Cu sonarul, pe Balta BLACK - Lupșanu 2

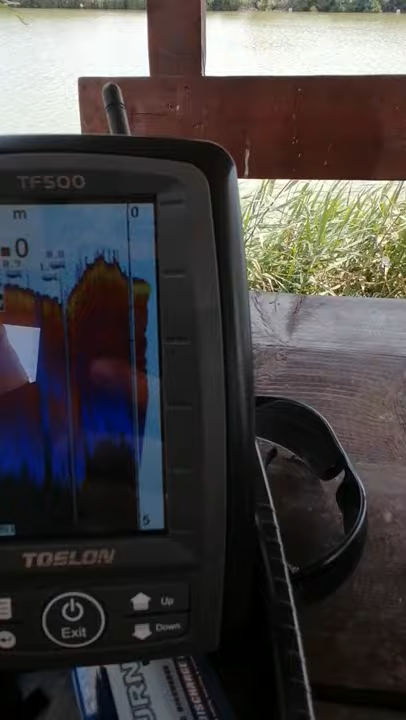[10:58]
Deci aici, pe direcția firelor, dar să zic, cred că 10 metri.
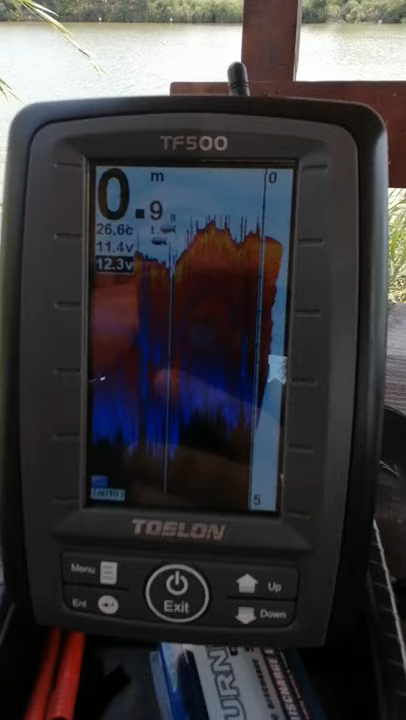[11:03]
On screen: depth 0.9 m, water 26.6°C
Mai în față un pic. Și mai stânga partea aia. Uite, un metru.
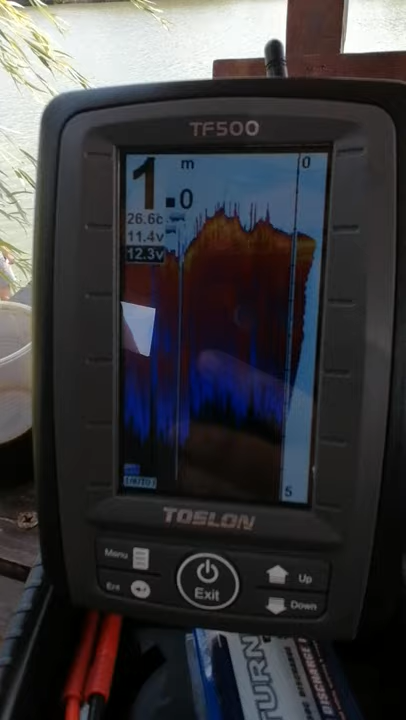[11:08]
On screen: water 26.6°C
E groapă, mă, acolo. Era un grupan, da.
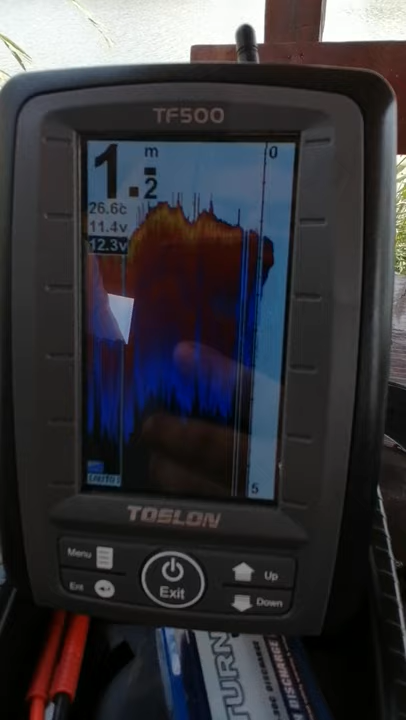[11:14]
On screen: water 26.6°C
Nu mai, au plecat de acolo.
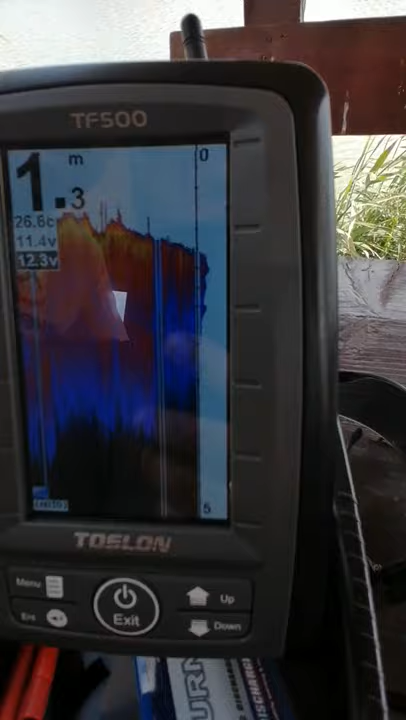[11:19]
On screen: depth 1.3 m, water 26.6°C
Nu, nu, nu, că era un pic mai în stânga. Când a venit el tare, când ai luat tot tare așa, în fine, nu mai contează.